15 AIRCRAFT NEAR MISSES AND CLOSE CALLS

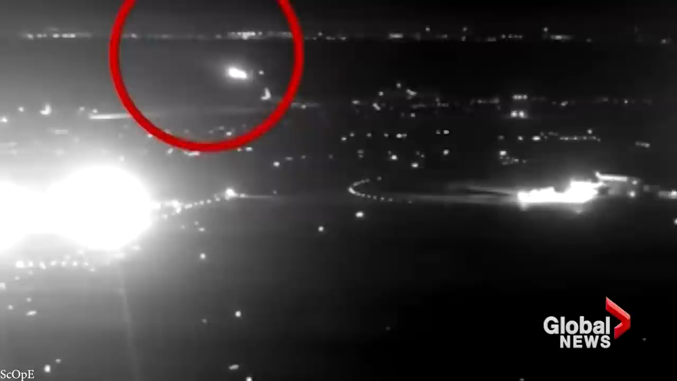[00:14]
Buckle your seatbelts and prepare for the pre-flight checks, because in this video, we're taking a look at 15 near-miss plane collisions.